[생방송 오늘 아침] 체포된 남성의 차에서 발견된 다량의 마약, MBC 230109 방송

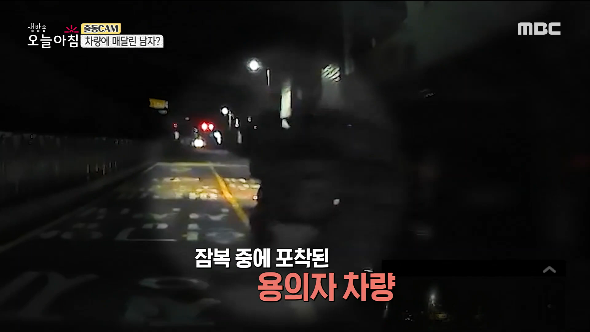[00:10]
그러니까 잠복 중이던 경찰에게 용의자의 차량이 포착된 겁니다. 운전석을 붙잡고 정찰을 요구했지만 용의자는 이에 불응하고 그대로 밀고 나가 위험했던 상황이에요.